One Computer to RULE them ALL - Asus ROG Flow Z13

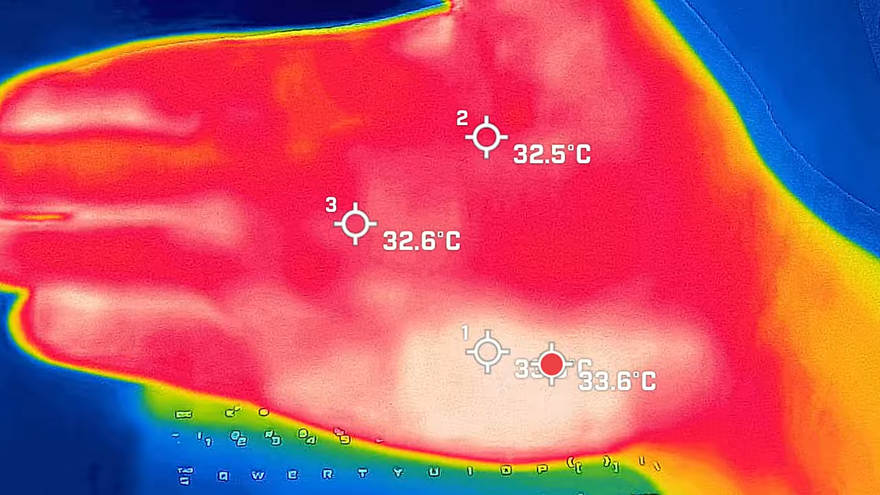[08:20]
Now before we get started I just want to give you a reference point your average hand is anywhere between 33 to 34 degrees celsius just to give you a reference point either how hot or how cool this computer could be. So I took a base measurement when the computer was idle and the hottest area on the computer measured in at a top of 35 degrees celsius and as for the fan noise it had a maximum of 36 decibels so it's practically quiet and the average internal core temperature was 43 degrees celsius.
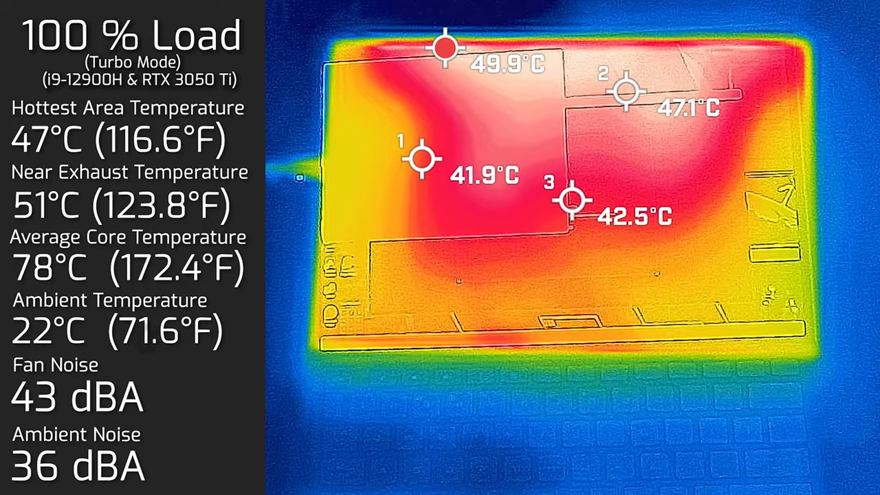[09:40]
On screen: max 49.9°C
Then I put 100 percent load on the computer and the hottest area on the computer measured in a maximum of 47 degrees celsius and as for the fan noise hit a maximum of 43 decibels and the average internal core temperature was 78 degrees celsius. I also measure the back side of the tablet and the hottest area also measured in a maximum of 47 degrees
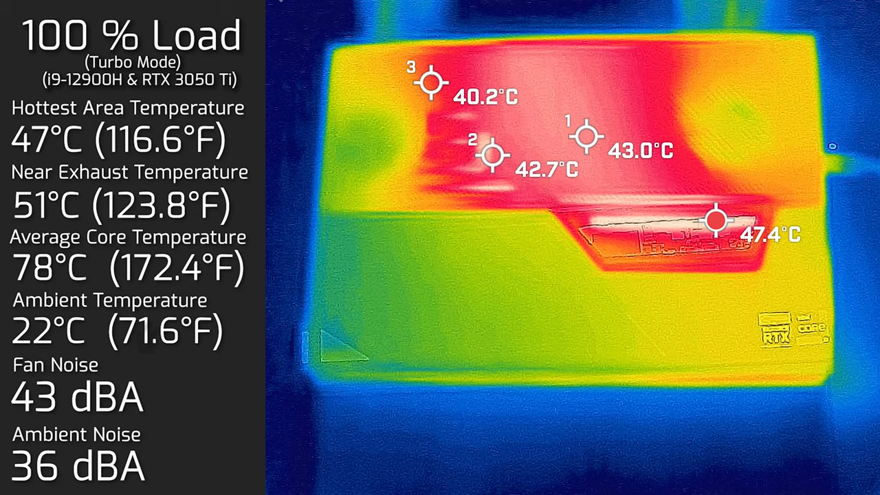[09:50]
celsius and as for the fan noise of course it stayed at 43 decibels.